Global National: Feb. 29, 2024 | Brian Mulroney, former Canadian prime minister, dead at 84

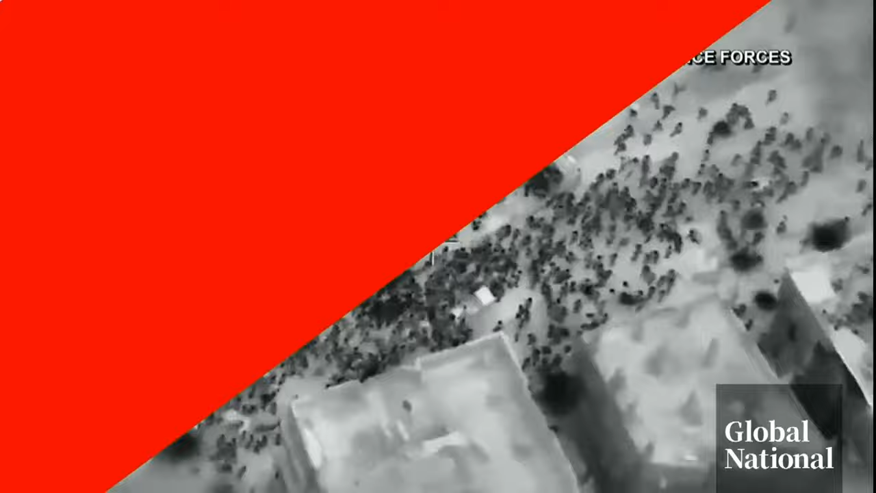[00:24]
A stampede of the starving. Israel accused of shooting civilians rushing to an aid convoy.
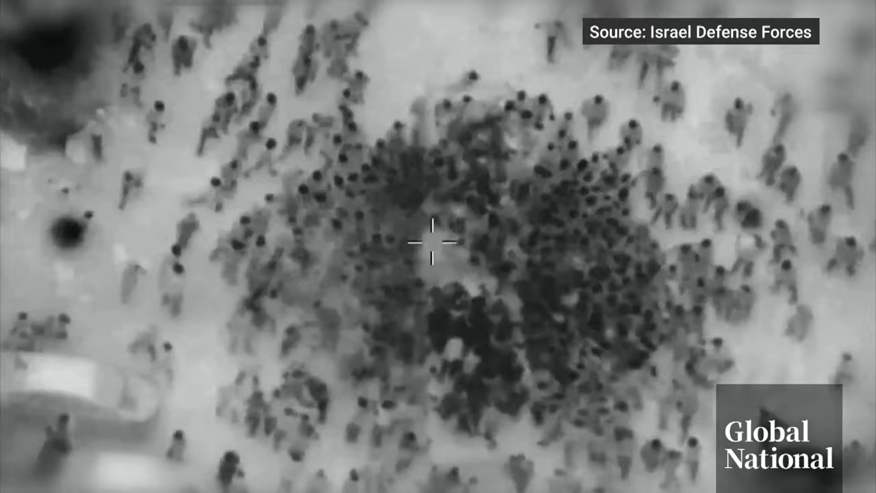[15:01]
the desperation among a population under siege is clear from Israeli drones above.
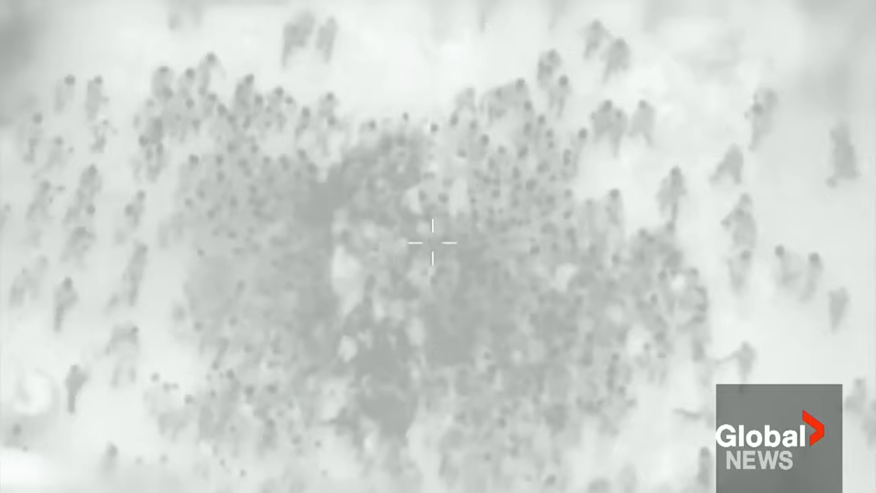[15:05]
The United Nations says it has not been able to deliver aid to northern Gaza in a week.